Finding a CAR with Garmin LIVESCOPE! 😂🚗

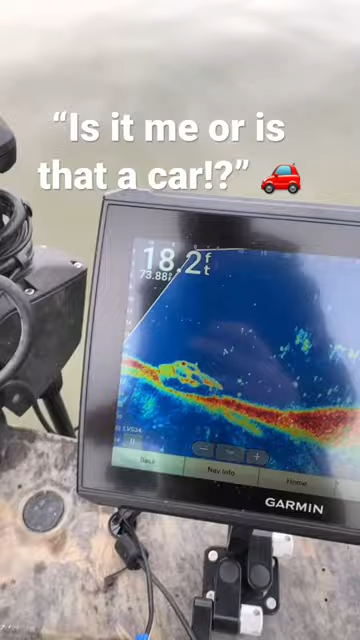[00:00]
On screen: depth 18.2 ft
Okay, is it me or is that a f-ing car?
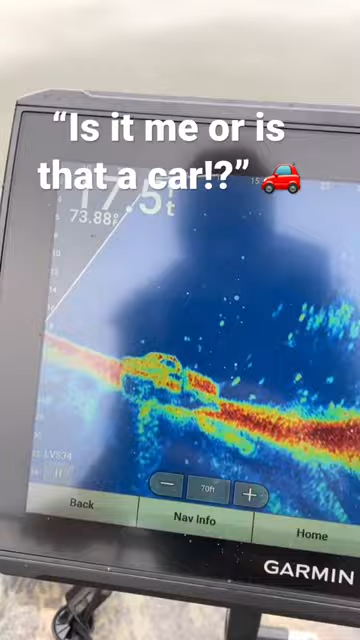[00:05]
Doesn't it look like a car? What in the heck?